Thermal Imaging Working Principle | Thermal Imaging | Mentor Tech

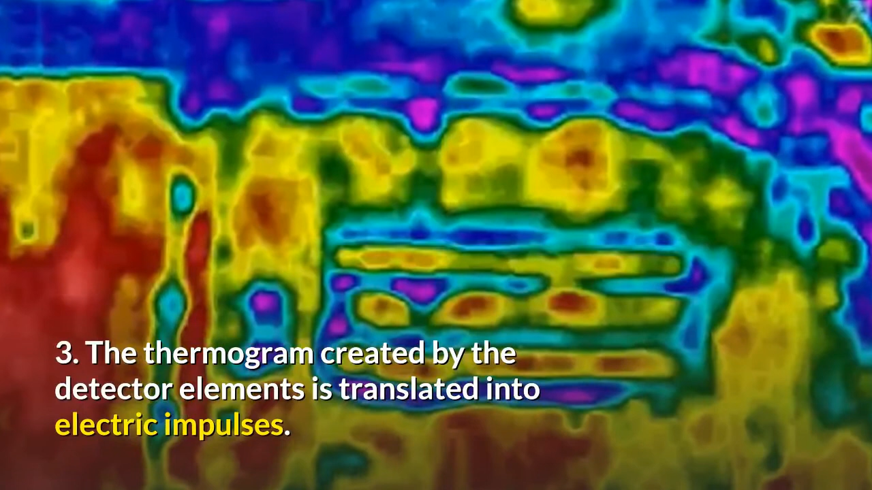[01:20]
The thermogram created by the detector elements is translated into electric impulses 4.
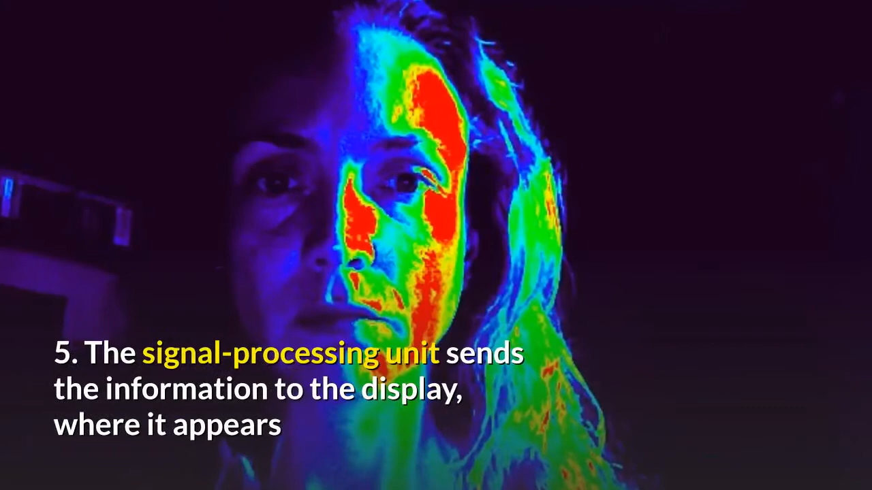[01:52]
The signal processing unit sends the information to the display where it appears 6.
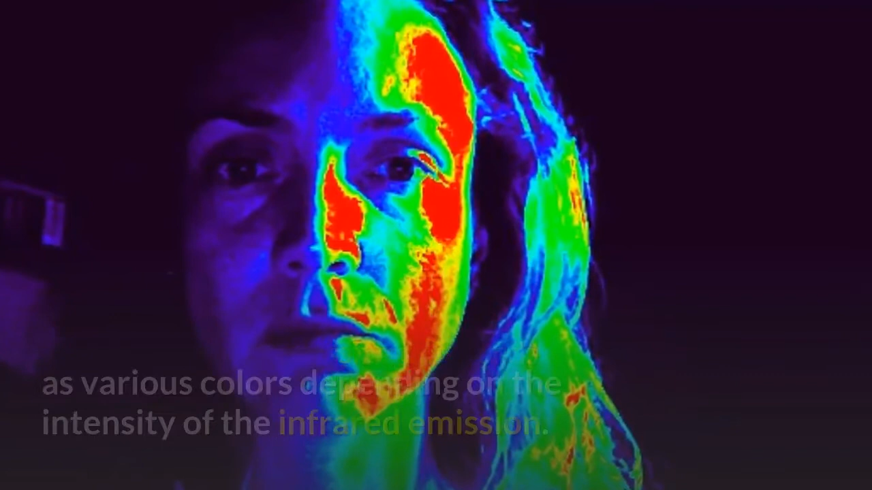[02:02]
As various colors depending on the intensity of the infrared emission 6.
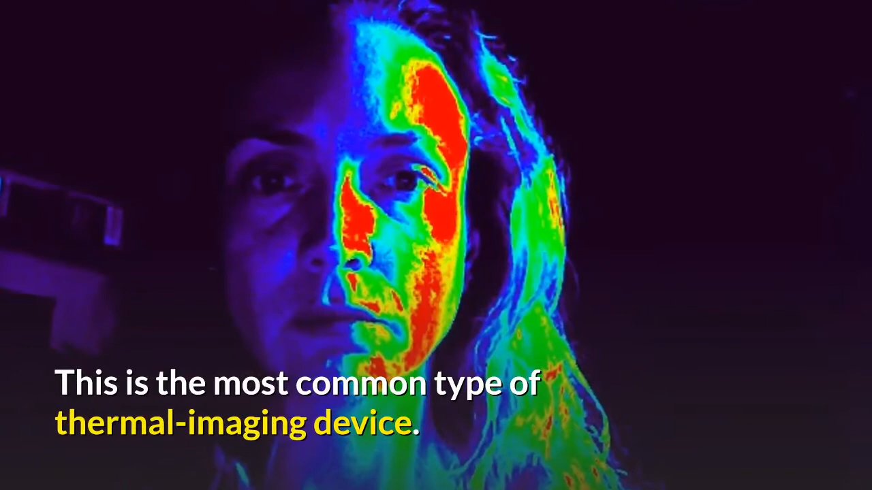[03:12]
This is the most common type of thermal imaging device 8.
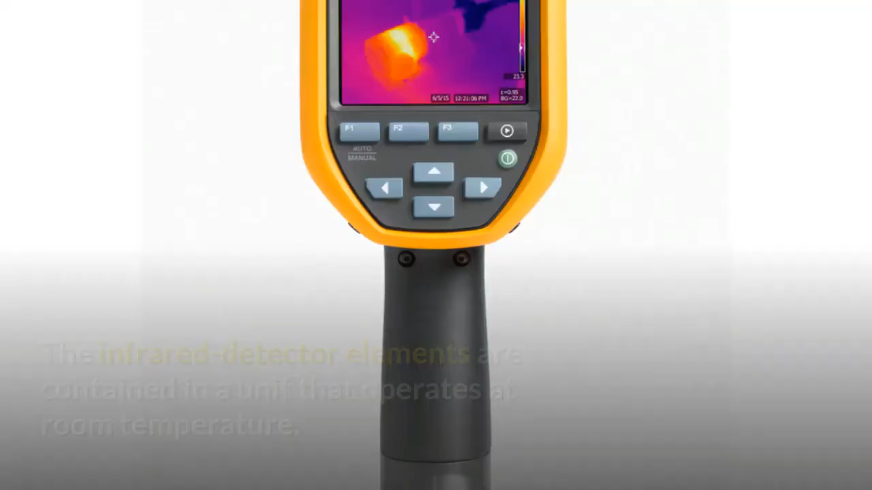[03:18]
The infrared detector elements are contained in
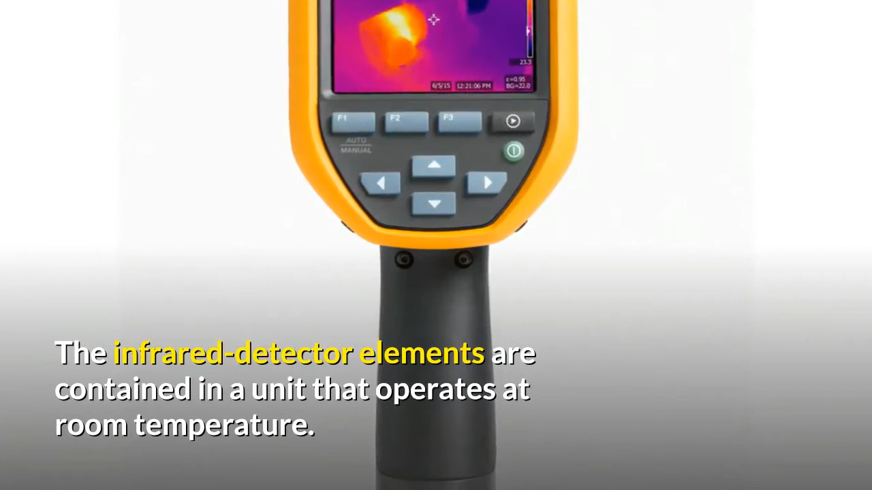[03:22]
a unit that operates at room temperature 8.
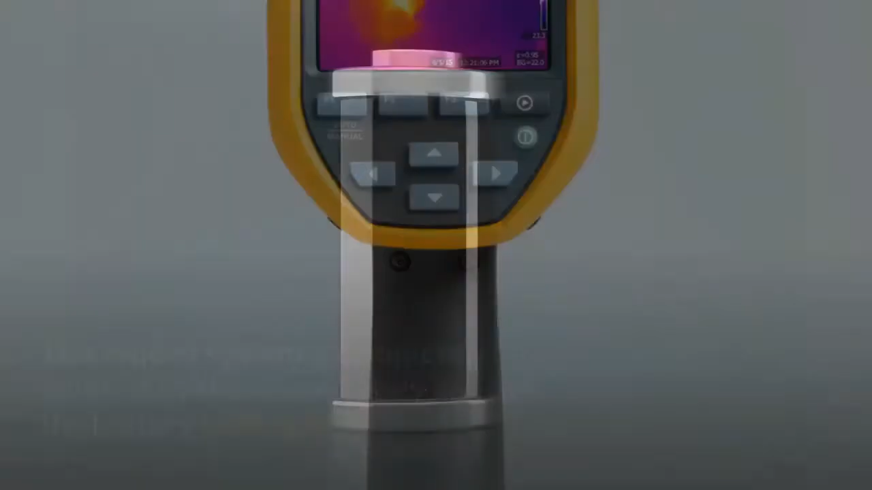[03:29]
This type of system is completely quiet,